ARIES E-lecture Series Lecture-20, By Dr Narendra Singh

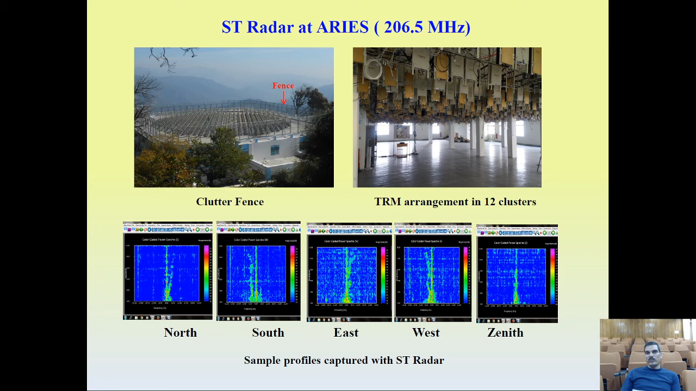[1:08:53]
and along and doppler shift also i mean this power corresponding adopt this is a power is basically corresponding a doppler shift so this from that doppler shift we determine the velocity of the target target is basically the atmosphere now there are uh as i was telling that uh various challenges in the